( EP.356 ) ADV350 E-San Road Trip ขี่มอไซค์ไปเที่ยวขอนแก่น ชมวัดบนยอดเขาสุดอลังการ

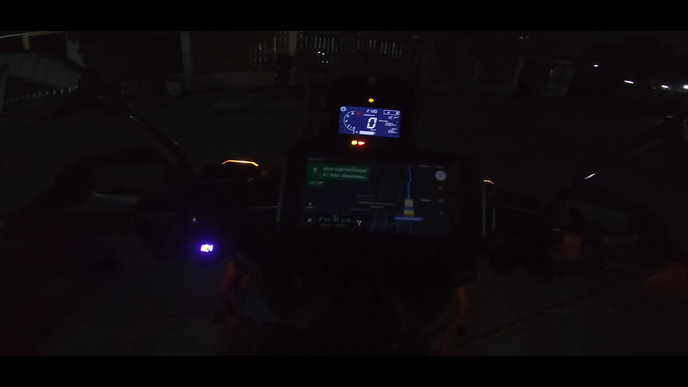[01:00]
300 กิโลพอดีคืนนี้ยาวไปทางนี้ถึงเลยนะครับ
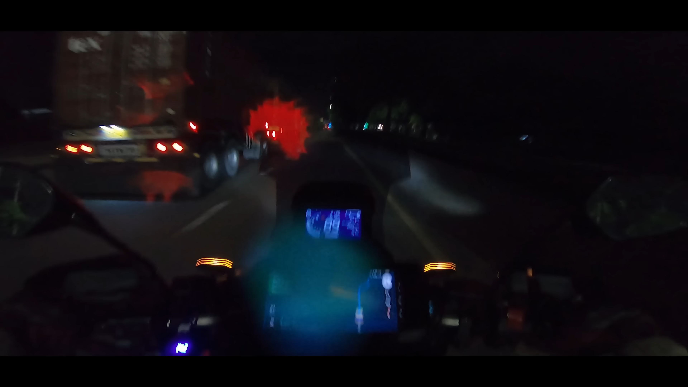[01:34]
ถเดี๋ยวความเร็ววันนี้ก็คงจะยืนพื้นกันประมาณ100-110ประมาณนี้เดินทางคนเดียวนะครับรอบนี้เลี้ยวซ้าย3032
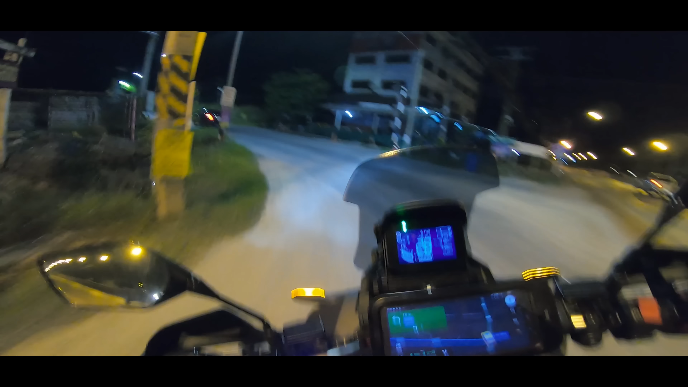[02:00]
โอ้ไฟสว่างนะทางนี
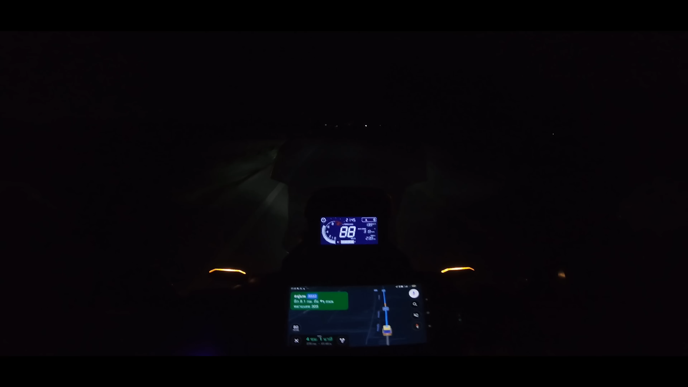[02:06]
้เรามาเทสระบบเบิกเนตรกันก่อนนะครับก่อนที่จะวิ่งมันมืดเบิกเนตร
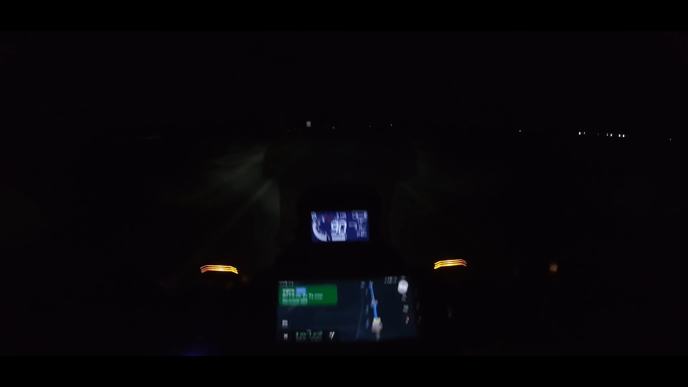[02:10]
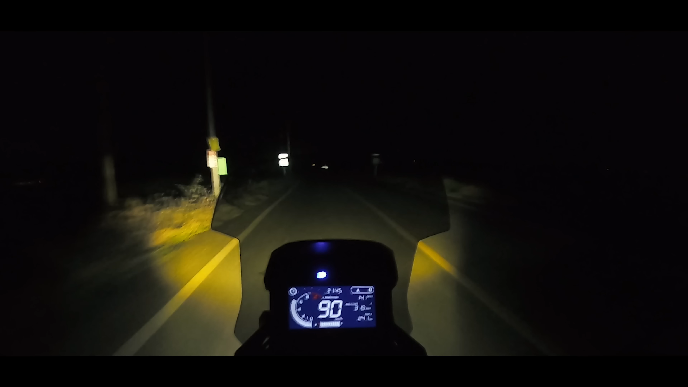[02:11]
โอ้โหสว่างจนต้องร้องขอชีวิตขี่สบายเลยมันช่างจ้าเหลือเกินอ๋อไม่ใช่ไฟถนน
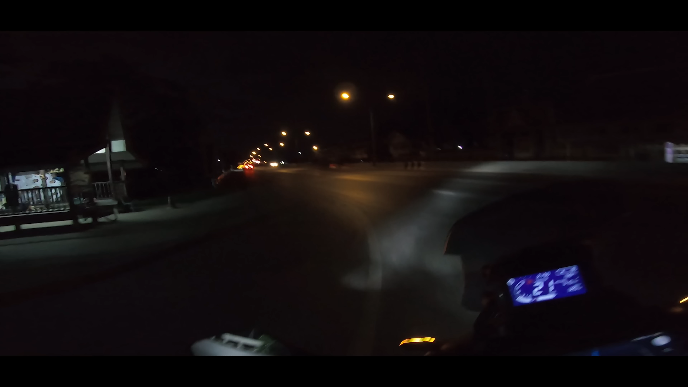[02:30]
รังสิตนครแล้วนะครับเดี๋ยวเราเลี้ยวซ้ายแล้วก็กลับรถตรงสะพานนี้เลยนะครับนี่เลยมุดใต้สะพานแล้วก็ไปต่อได้เลยนะครับม
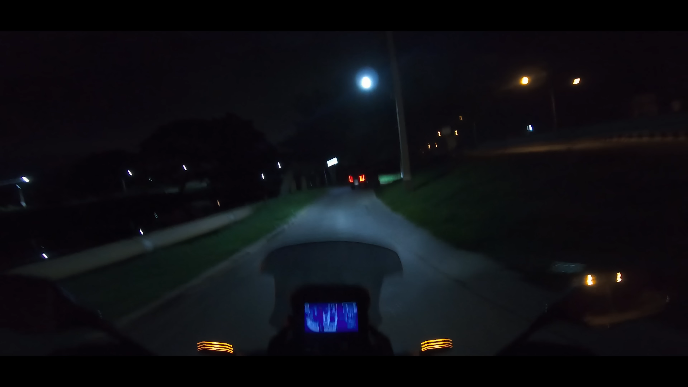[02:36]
ันมาง่ายเส้นนี้แล้วถนนด
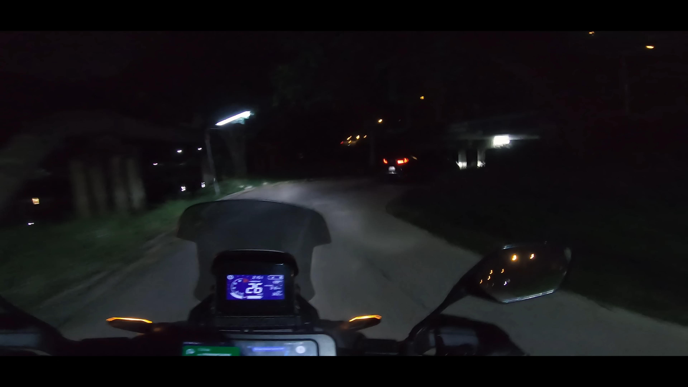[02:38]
ีด้วยนะอันนี้ก็คือเส้น3261นะครับทุกคนที่จะตรงเข้าหนองแคเลย
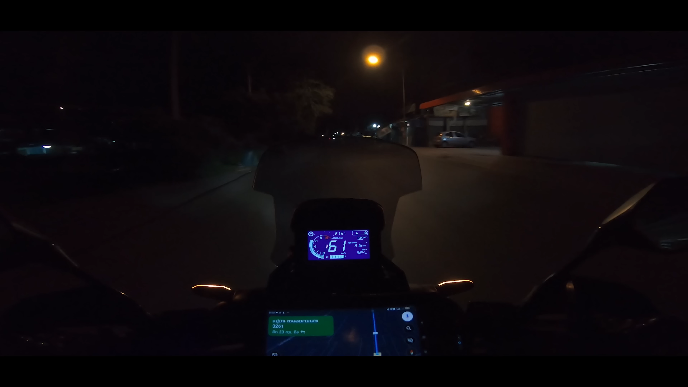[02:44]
ไม่ต้องผ่านวังน้อยนะครับแต่ผมไม่เคยวิ่งกลางคืนนะเส้นนี้เดี๋ยวมาเล่าให้ฟังแล้วกัน
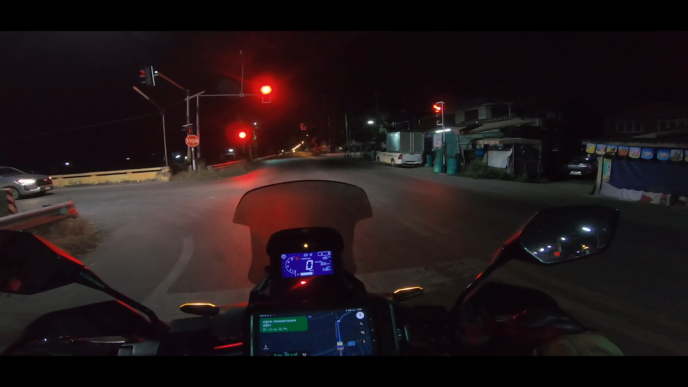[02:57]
จริงๆถนนเส้นนี้ก็ดีนะมืดบางช่วงแต่ว่าก็ขับไม่ยากนะครับ
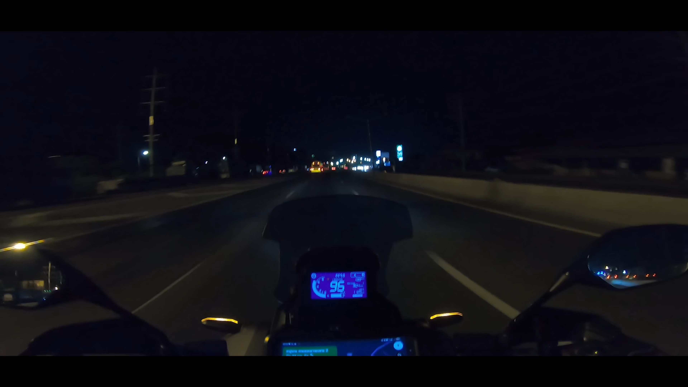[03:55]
แก่งคอยนะครับตรงลงปูนนะโอ้กลางคืนไฟอลังการว่ะอย่างกับสนามบินเลยจินตนาการผมนี่คือแบบขานปล่อยจรวดอวกาศตลอดเลยเ
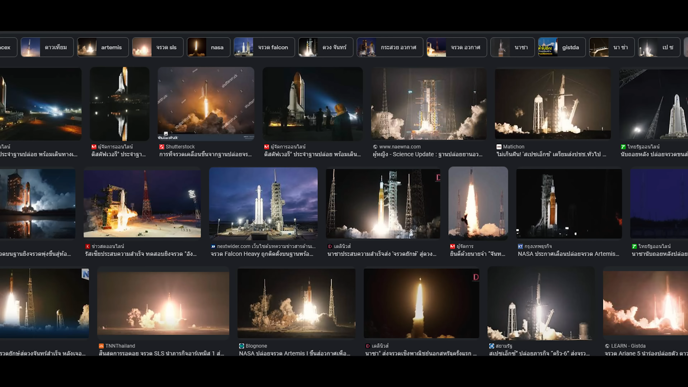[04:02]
นี่ย
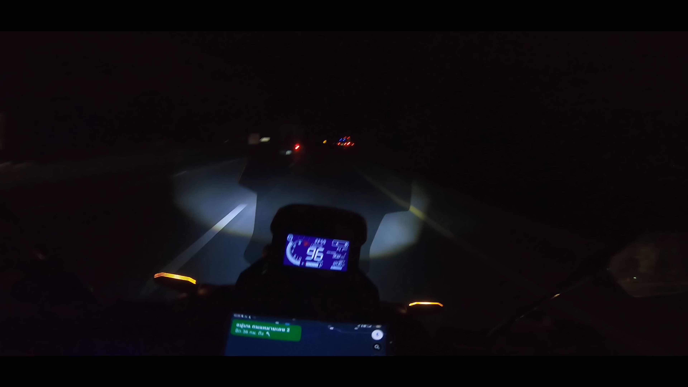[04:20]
ยินดีต้อนรับทุกอำเภอปากช่องนะครับตอน
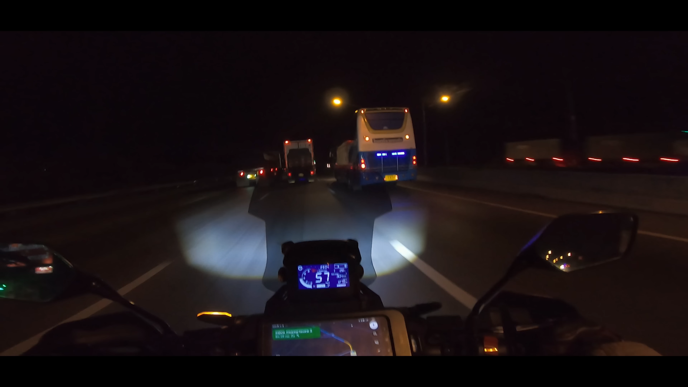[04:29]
นี้เราเข้าจังหวัดนครราชสีมาเรียบร้อยหนุนไปด้านหน้านะเน
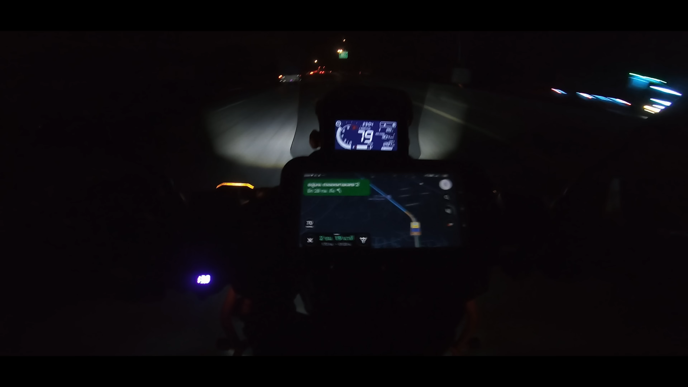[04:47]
จ
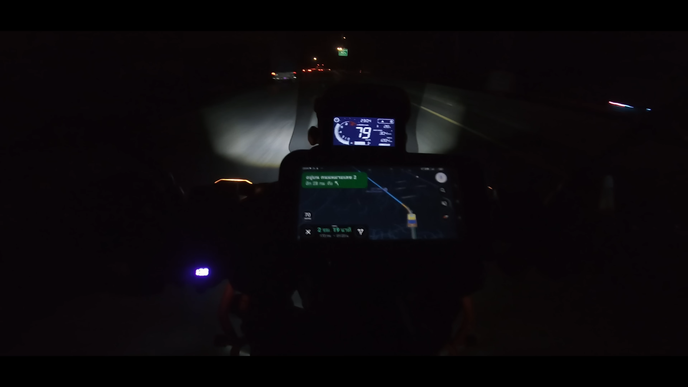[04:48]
ริงๆเหลือ172 กิโลละจะถึงปั๊มที่เราจะไปนอนนะฮะแต่เนินนี้ชันจริงครับThank you. ถึงลำตะคองแล้วนะครับเหลือ140กิโลนะครับ